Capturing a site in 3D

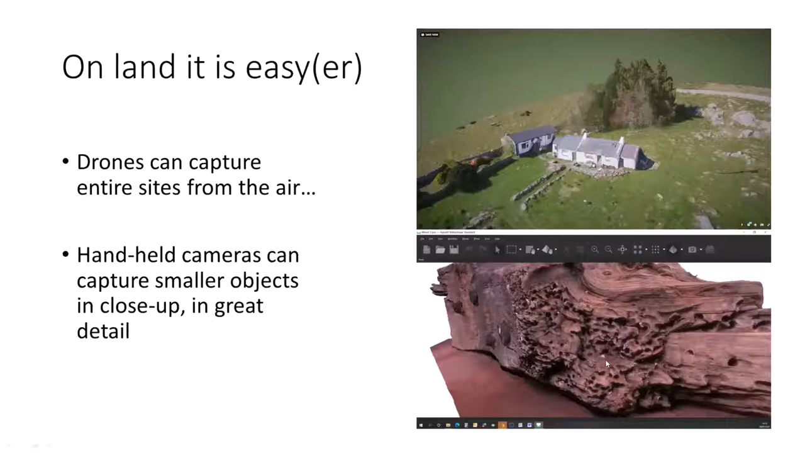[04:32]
um holes made by wood boring worms whilst it was underwater and like and you can see all the grains in it and that is you know this is a part of a model built from you know a couple of hundred images and you capture that that detail so it's a really useful technique um I'm not going to make this a tutorial John's already
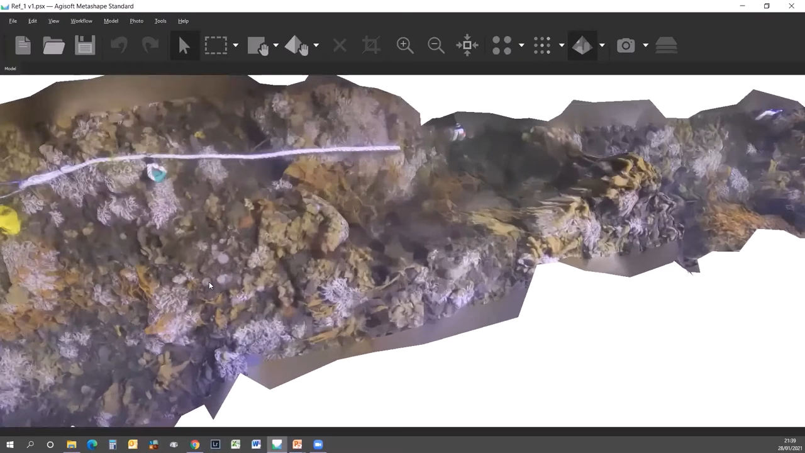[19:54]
and the like it still gives an impression of the rugosity of the site and because of the detail we've got you can still tell exactly what's what's growing there and we've got halachondria sponge we've got amphilectus we've got huge lumps of the salmosina or filigrana worms um cigarsha then actinathoe anemones um the demnids on there you really get a feel for what this habitat is um and what you're going to see if you go diving there and
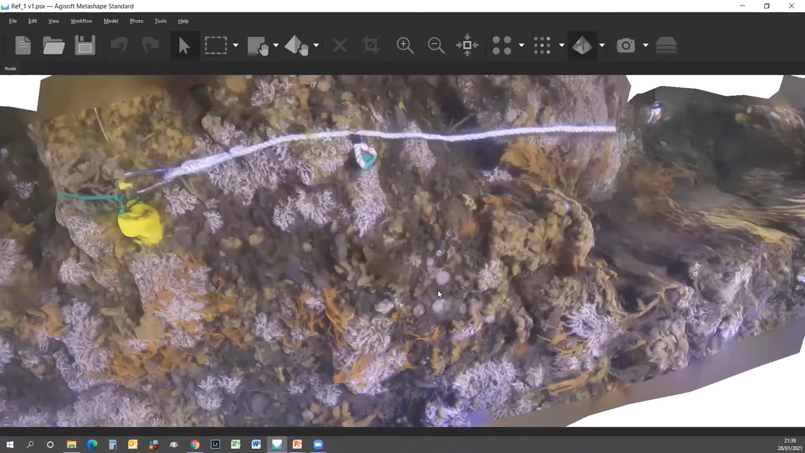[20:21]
i actually sort of wanted to try this on this site this particular year because normally it's completely dominated every year by
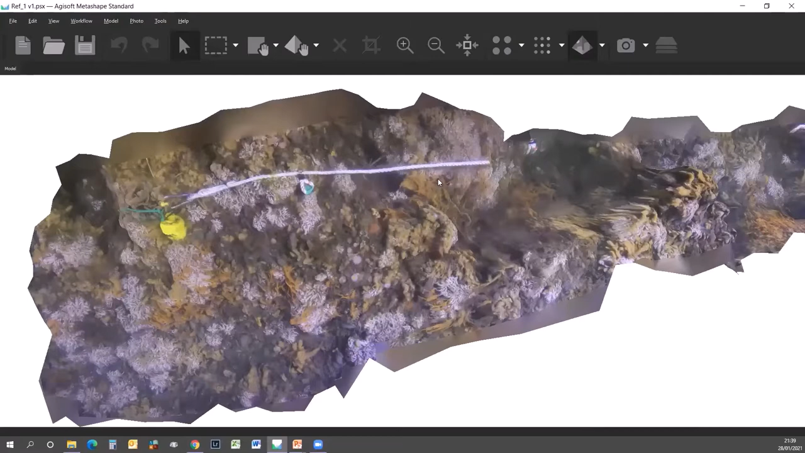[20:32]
either amphilectus or halachondria you know they're sort of fighting for space we came back and there was this you know this uh filigree worm just everywhere and it was really visually noticeable so even though the model hasn't quite worked um it still serves as some kind of visual reference um as to as to how the site has has changed and um if we go back this year covert allowing um then we should be able to you know get something
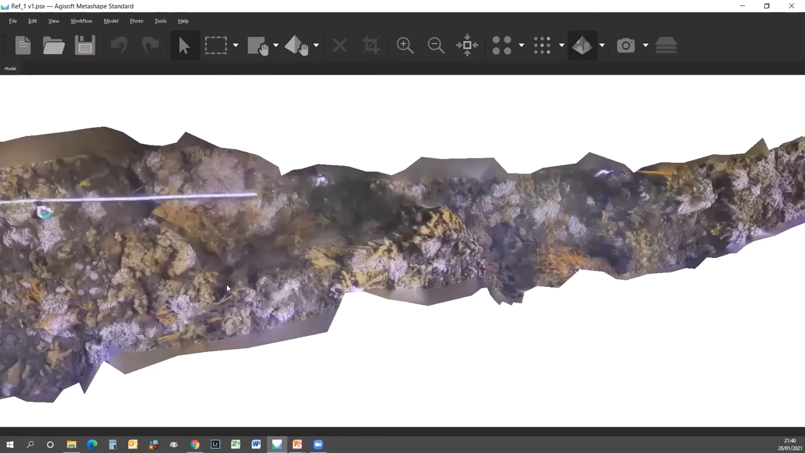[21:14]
at least visually comparable not um quantifiably in any in any way um because of the poor stitching here but um i think it shows the potential for what um what this has got um this technique um certainly building um building on this in future